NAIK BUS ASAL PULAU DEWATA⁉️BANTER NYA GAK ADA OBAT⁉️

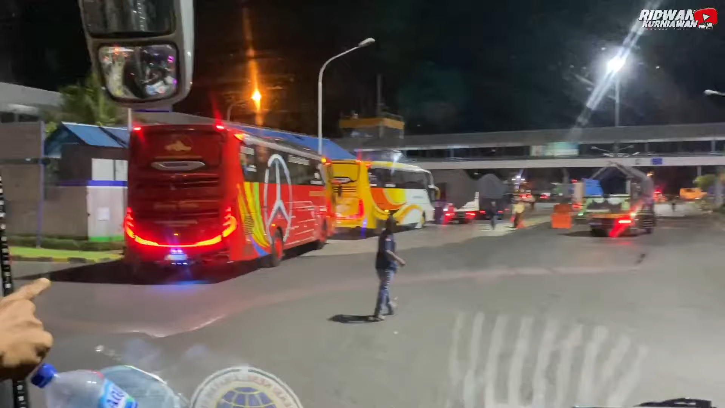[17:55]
Nembak Gunung Harta ini, ada Gunung Harta, Mercy, Sarwonadi. Kanan.
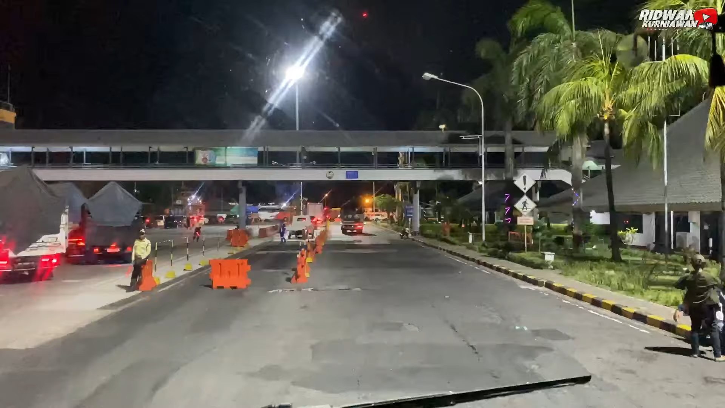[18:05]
Langsung, bos. Gunung Harta ada dua. Kapal Roro ke Pelanyar.
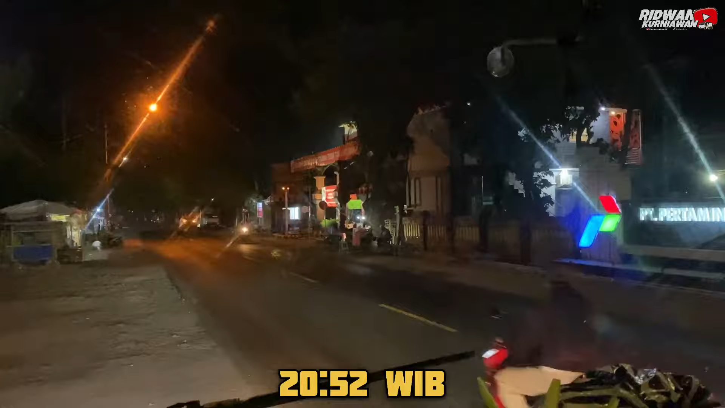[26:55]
20.52 menit ya. Ini kita perjalanan dilanjutkan kembali dari rumah makan Chen Chen Ceria Gaspol.
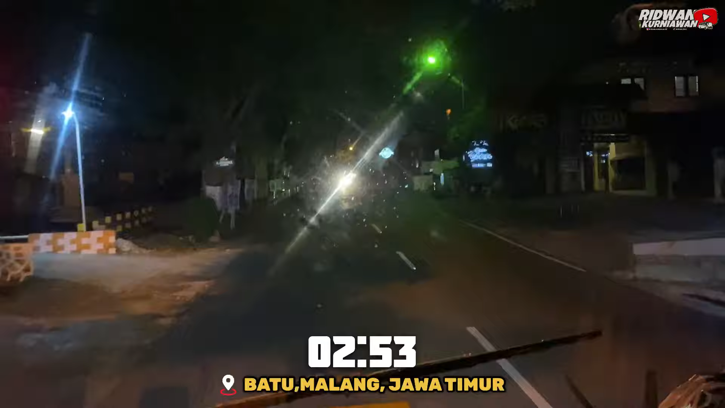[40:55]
Batu, Malang. Kabupaten ya? Kabupaten. Kabupaten Malang. Batu kan berdiri sendiri sekarang.
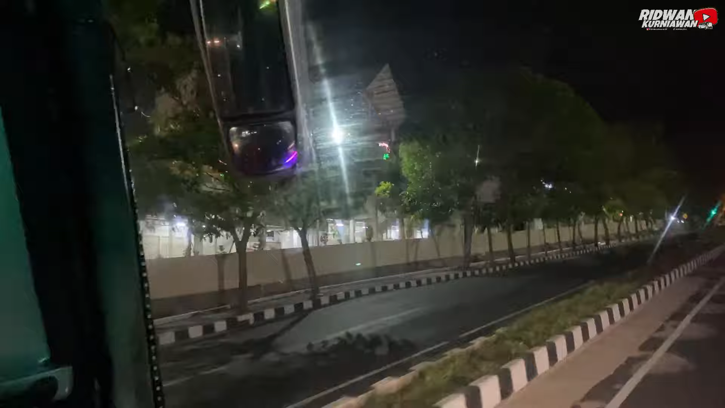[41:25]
Kita melintasi pasar yang baru diresmikan sama Bapak Presiden, Pasar Batu, Pasar Induk Among Tani Batu, kota, oh iya kota Batu.